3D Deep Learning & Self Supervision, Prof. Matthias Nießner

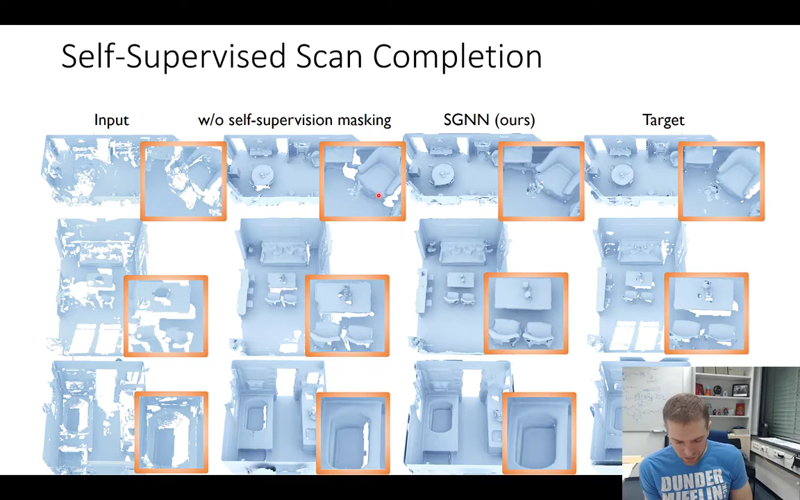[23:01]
pretty good predictions so here for the bathtub or here for these chairs right um or even here at the top you're getting pretty good um predictions and i think that's pretty nice um we also had a couple of ablations where we have varying degrees of targeting completeness for training right um
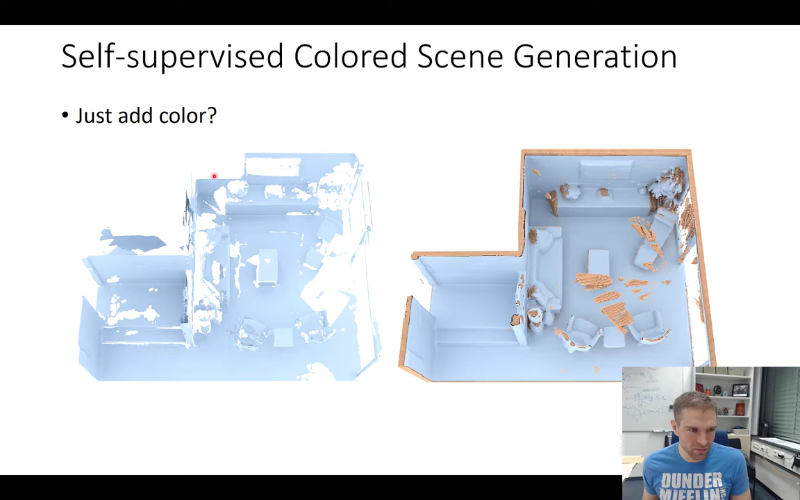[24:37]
partial input here right we have our our self-supervision again as before um and we tried it out and we realized if we're just adding the color this didn't work out at all and there were many reasons for it um and one reason was that the color had actually higher resolution so um this one didn't quite fit well with the geometry but there was another thing what we felt we left on the table so currently what we're doing is we're having partial scan
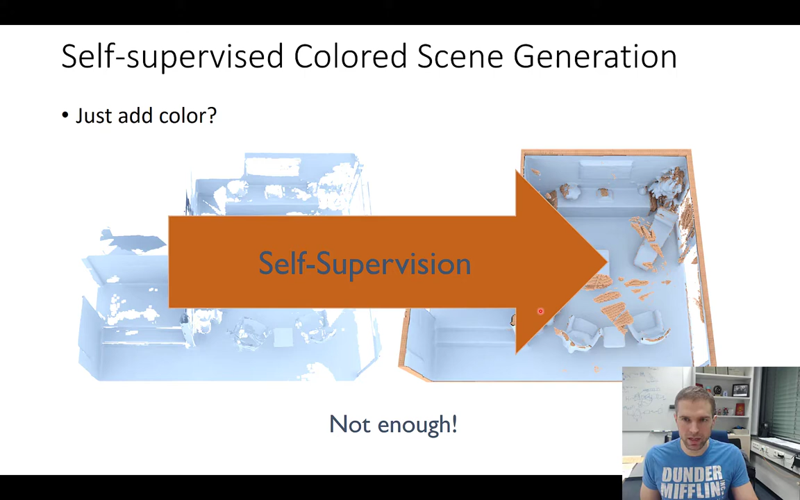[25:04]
and correlating it with the even less partial scan but you can also do self-supervision with the respective underlying rgb images so the idea here is you can take an input scan um you can have a predicted 3d scan um but you don't have a loss with respect or in addition to losses that you might have on a 3d geometry you're making sure that you have a self-supervised loss on the fewer a few point reprojection so you're having the rgb images here
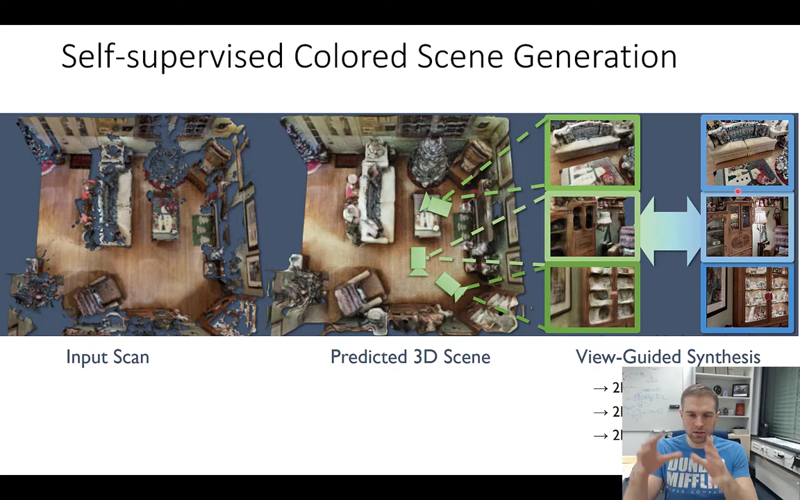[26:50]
these ones here and this one has to be from the distribution that we have in here and we can have a conditional loss right and again the the thing what we're doing here in this work we're going a step further in not just considering the 3d geometry in itself as self-supervision but we're also constraining these self-supervised reprojections as supervision right um in practice it looks something like this um we have a differential raycast here uh we have here 3d input right um we have a camera viewpoint um we are raycasting this one um based on this one we're getting 2d output um and then we know how we have to change the 3d geometry the sign distance function um as well as the surface colors based
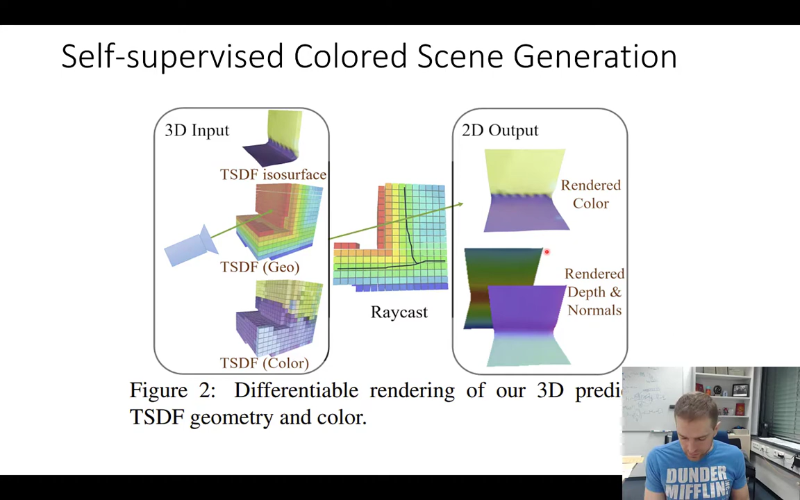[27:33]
on the re-rendering and we tried out a couple of different things i've already mentioned we had different losses like the 3d geometry in 2d needs to mention the depth map um also the um the color could be done with an adversarial loss or with a perceptual loss right um so let's have a look how this looks like um well if you have an input scan here um and we having
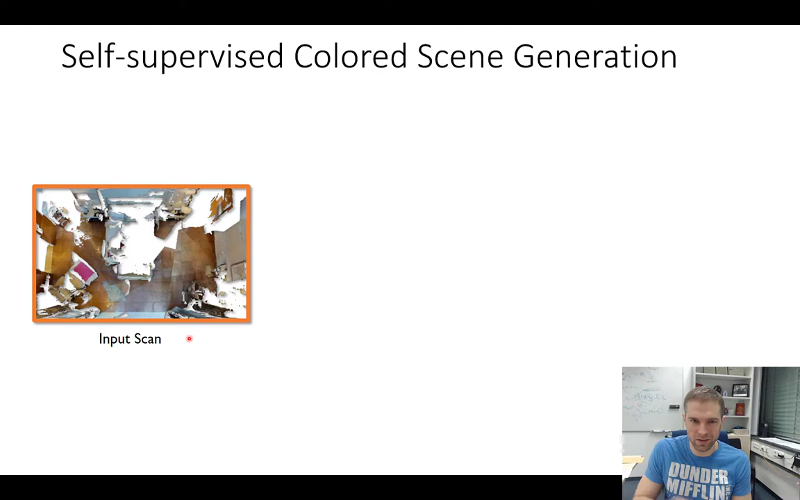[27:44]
an l1 loss only in the respective 2d views then we're getting something that looks like this looks a bit blurry um but you already see we're getting we're getting actually some reasonable completion here which is nice
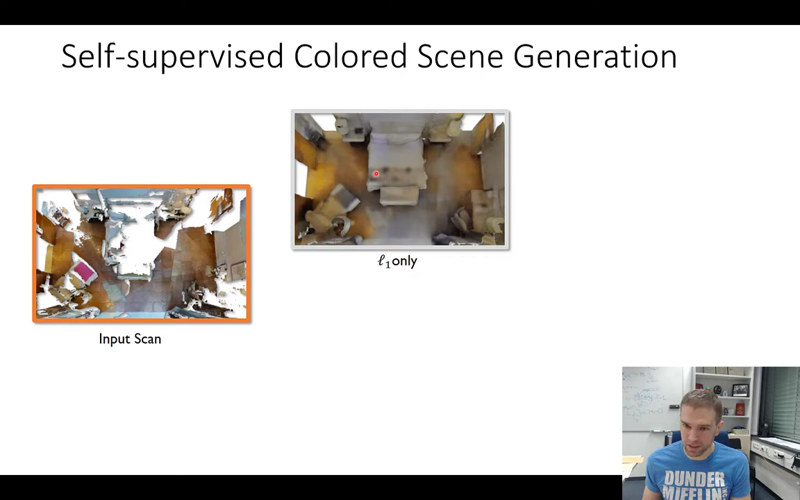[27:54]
right um when we're adding the l1 perceptual loss it gets a bit sharper um but you're losing a bit of the saturation here um this is the experience that we made here we try to tweak it a little bit but it's it's a bit tricky to get it to run um but if you're adding um the advice and if you're doing only the adversarial then it gets a bit sharper but you're losing often like what made this scene this scene and if you're combining them all together we're actually getting
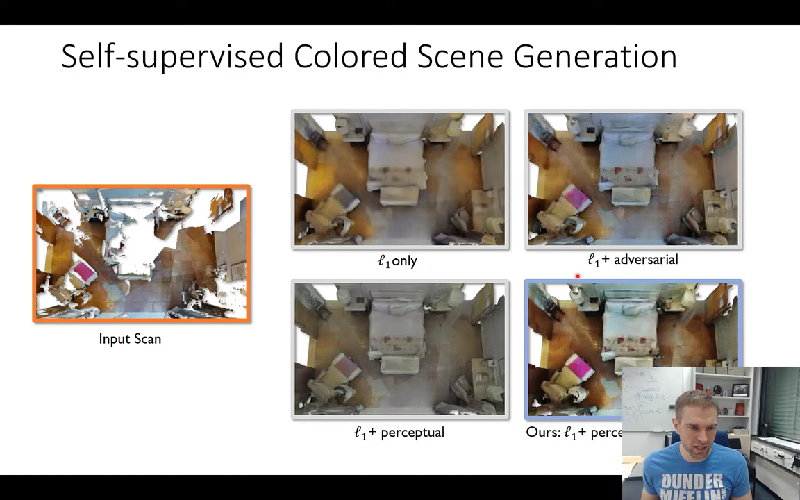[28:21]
quite a reasonable prediction right um so this is the input and this is what we're getting here as an output but remember this is not the image that we're getting actually we're actually getting the full 30
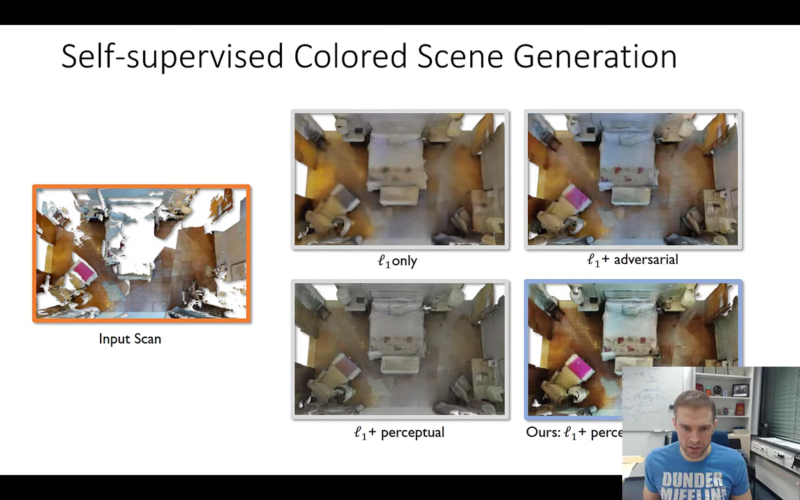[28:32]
scene um but the real beauty here of this one is that if you're comparing this one to sgnn what you have seen before uh